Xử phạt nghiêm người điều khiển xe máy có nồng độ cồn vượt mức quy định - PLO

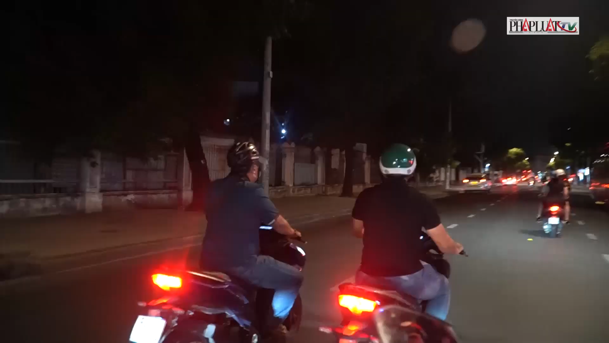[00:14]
Khoảng 23 giờ, nực lượng tuần tra kiểm soát hỗn hợp, đảm bảo thức tự an toàn xã hội.